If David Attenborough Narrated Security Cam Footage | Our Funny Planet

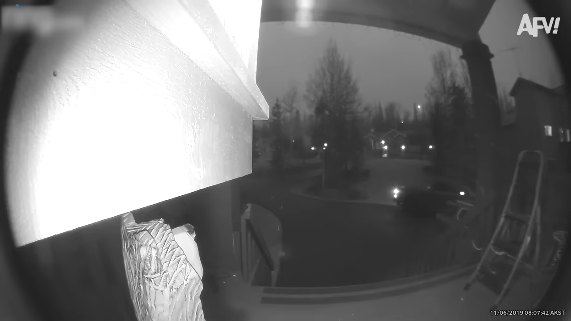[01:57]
In another battle with balance, we turn to a family's porch.
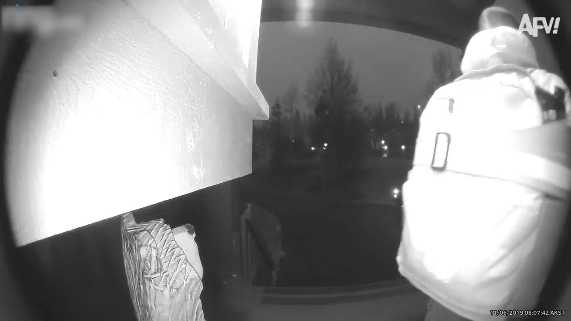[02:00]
The winter has transformed what was once a stable structure into an icy trap. Alerted by the commotion, the father emerges, a figure of concern and parental duty. The child offers a warning about the slippery peril,
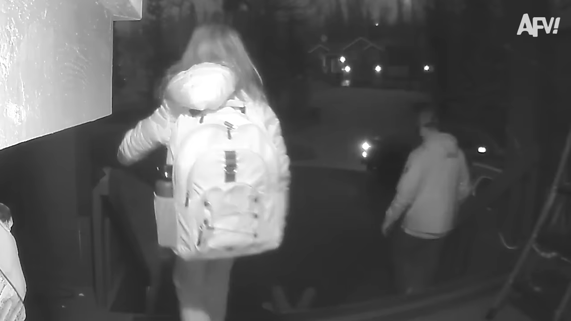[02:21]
yet the father promptly finds himself victim to the same icy snare.
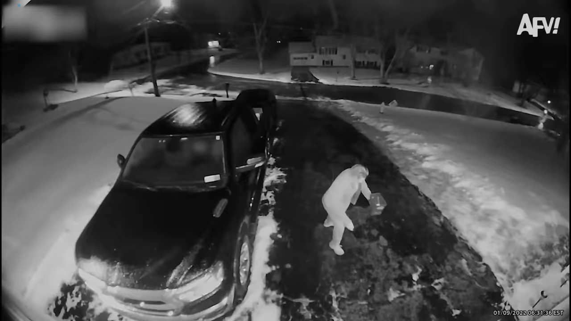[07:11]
In colder climes, slippery weather, it baffles and confounds these two-legged creatures to be met with an environment so unconducive to forward movement. The very surface that previously was used to accelerate their bodies forward now becomes the exact obstacle they must overcome.